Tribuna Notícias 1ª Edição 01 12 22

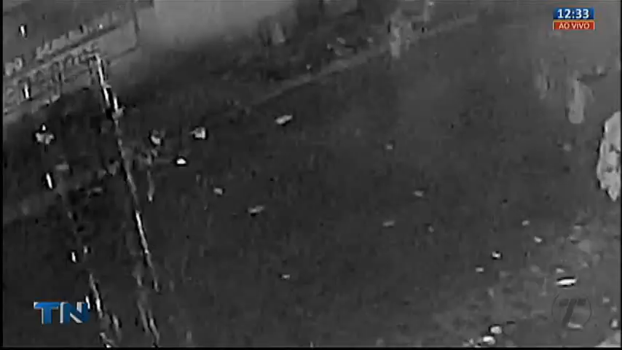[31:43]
O caso grave, nós acabamos de falar com a vítima, foi na noite para a madrugada do dia 29 de novembro.
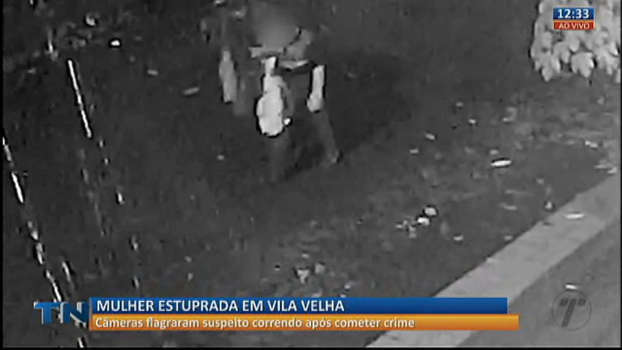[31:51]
Só agora nós tomamos conhecimento porque a família está desesperada para conseguir identificar esse agressor violento.